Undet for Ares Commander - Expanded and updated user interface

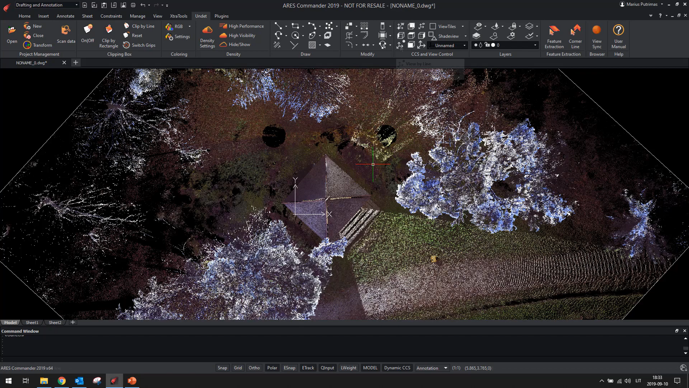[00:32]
New tab will help you control working planes and rotate the view by active plane. As an example, with new feature, you will be able easy to rotate model view with two clicks.
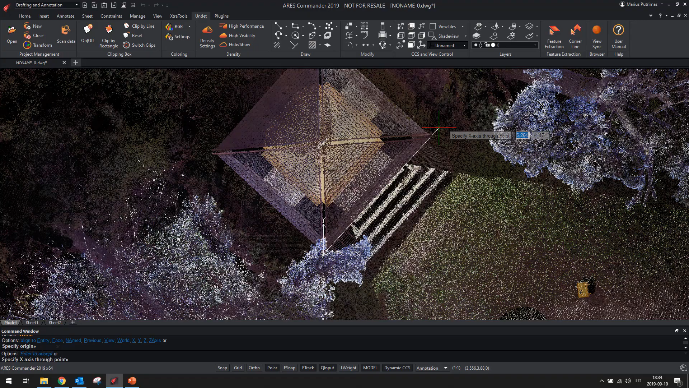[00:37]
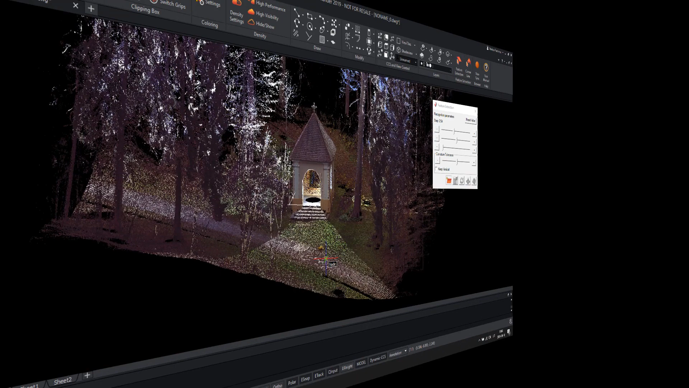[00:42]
New automatic feature extraction functions will allow you to create a ground surface mesh from an unclassified point cloud.
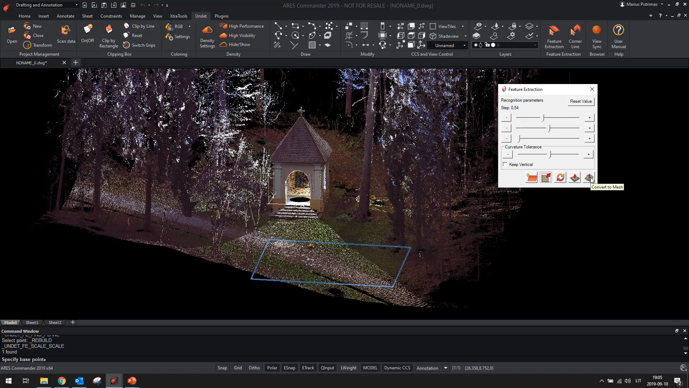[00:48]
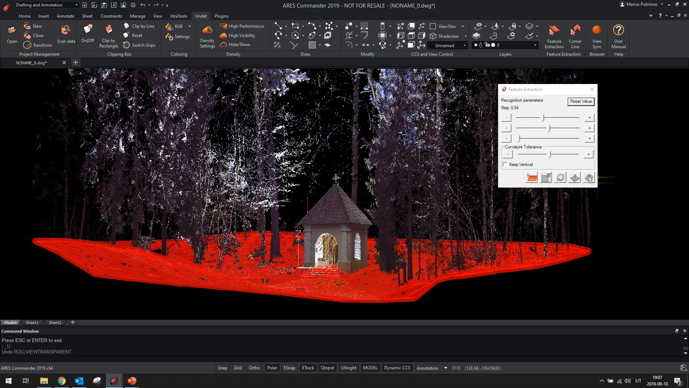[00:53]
In addition to the surface meshing, you will be able to extract plane or corner line. Reference plane can be easily extracted by single click on point cloud plane.
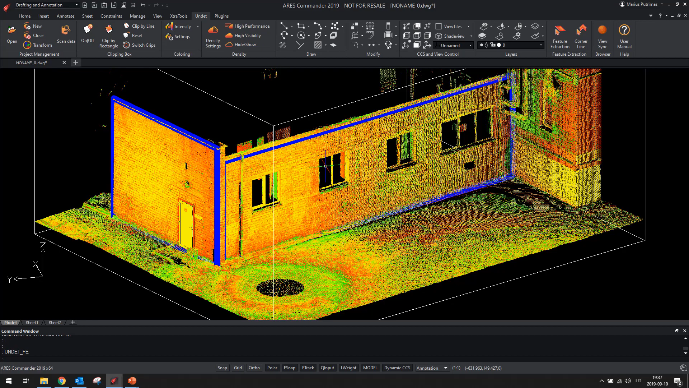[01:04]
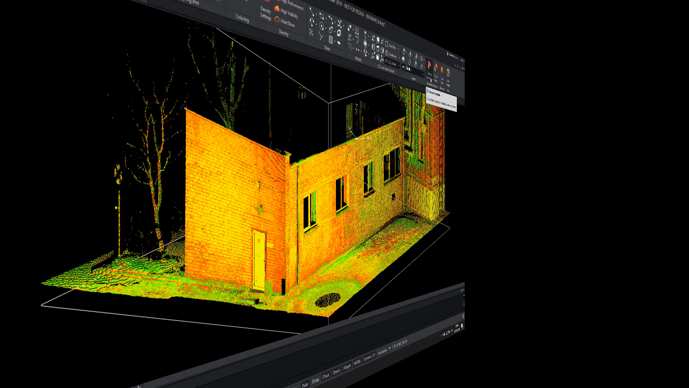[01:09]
Corner line extraction feature can be used not only for vertical corner extraction but also for ground floor,
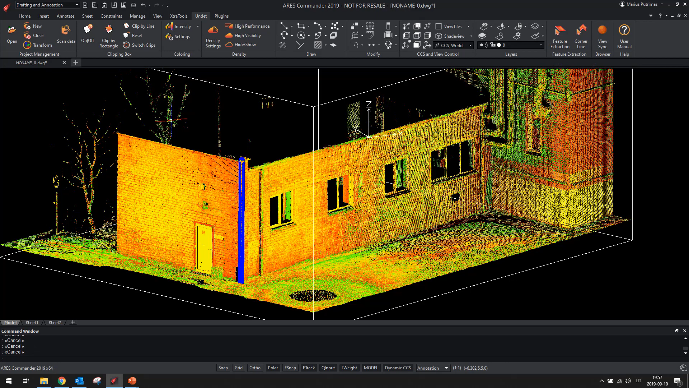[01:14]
wall corner or roof line extraction from point clouds.
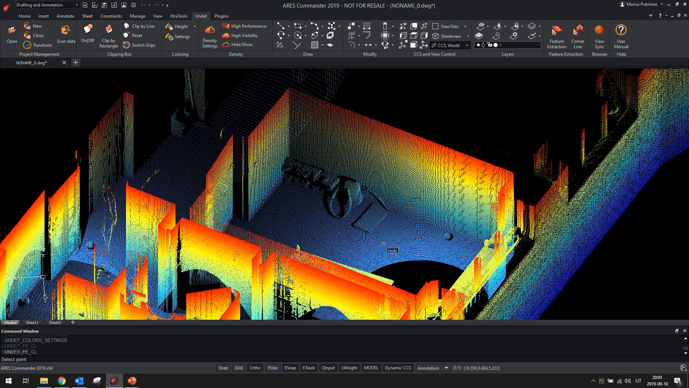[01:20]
Reference line can be easily extracted between two selected planes.
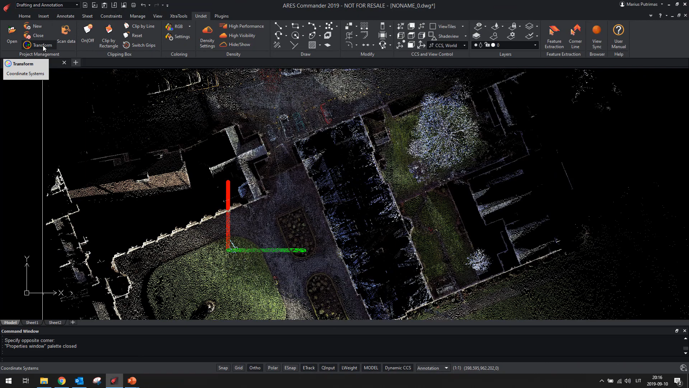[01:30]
Improved project coordinate system management will let you shift, rotate point cloud project.
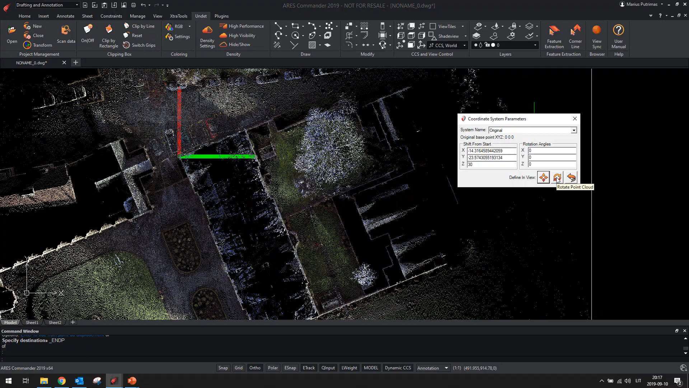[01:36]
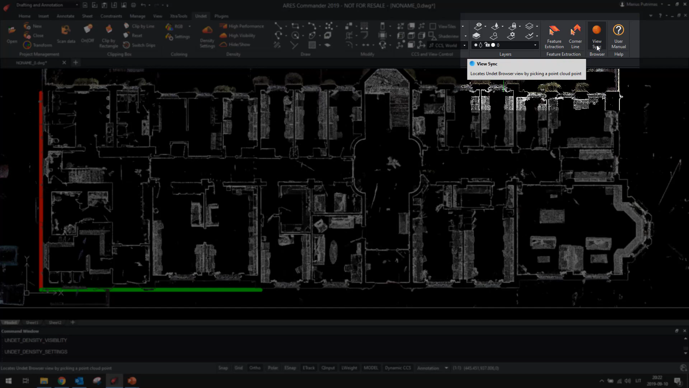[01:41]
Undead view sync function allows you to open panoramic scan station in undead browser by clicking point cloud point.
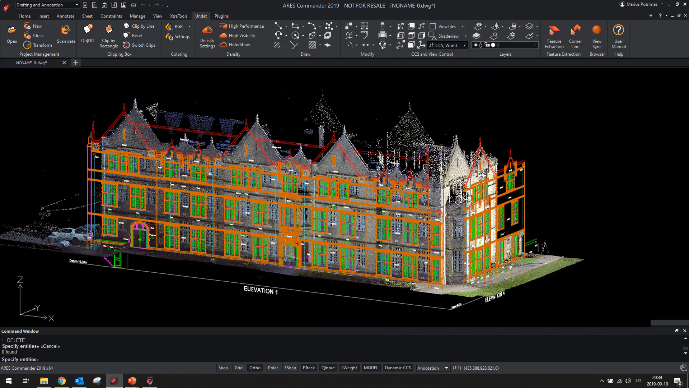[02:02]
This solution will let you obtain the desired 2D building, site measurement documentation from point clouds.